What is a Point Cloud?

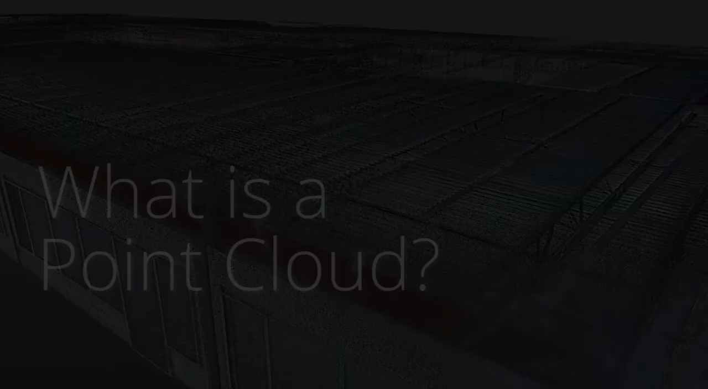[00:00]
So a point cloud is the most primary form of digitized reality.
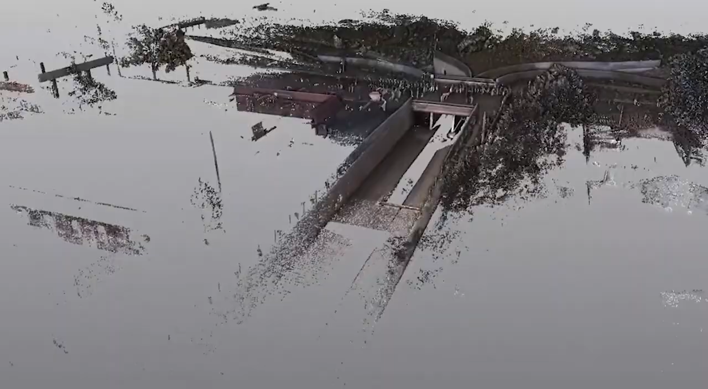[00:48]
Instead of going to take the measurements from a remote location, a few hundred meters away or a few hundred yards away,
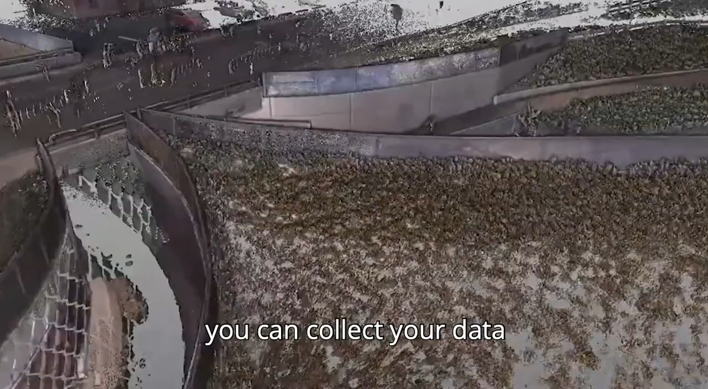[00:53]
you can collect your data in a very safe place and then you can analyze all of these. from your office with the AC.